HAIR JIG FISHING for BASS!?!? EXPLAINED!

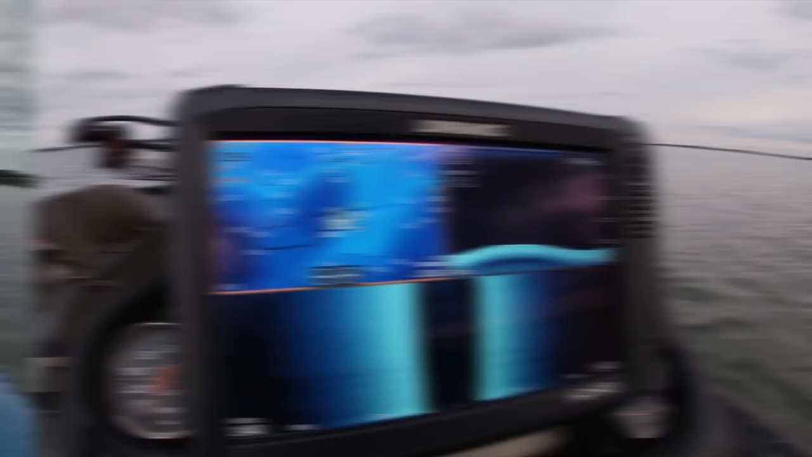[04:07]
I think we have some schooling fish.
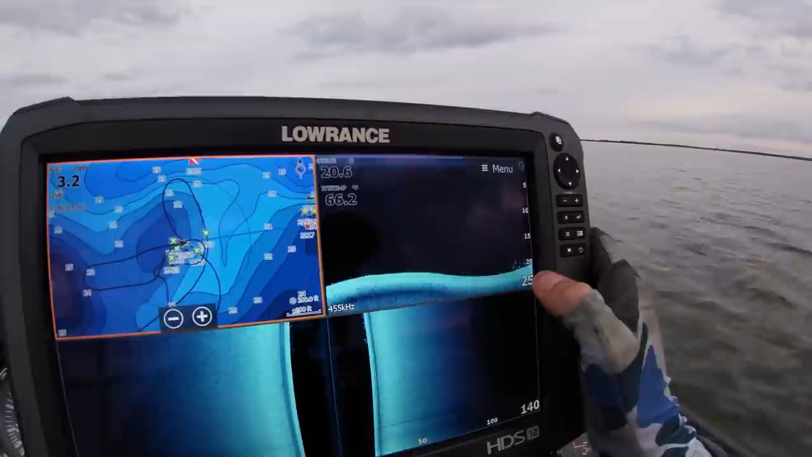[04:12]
Oh my gosh. Look at them all. Look at them all. Those are all bass, guys.